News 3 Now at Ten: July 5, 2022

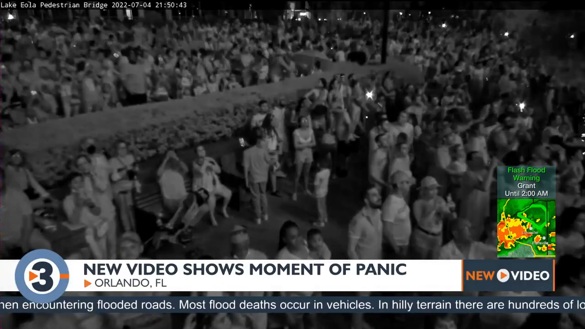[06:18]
may have been caused by firecrackers or some other type of firework thrown into the crowd just after
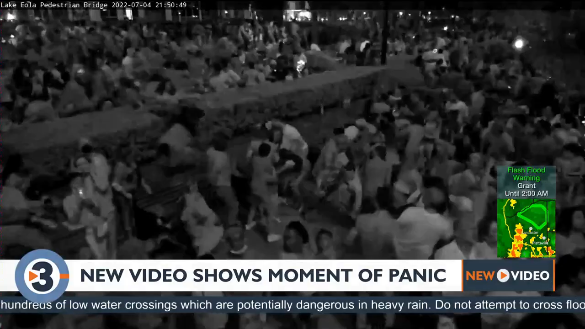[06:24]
the main fireworks show began some witnesses said they heard what they believed were gunshots however police said there was no evidence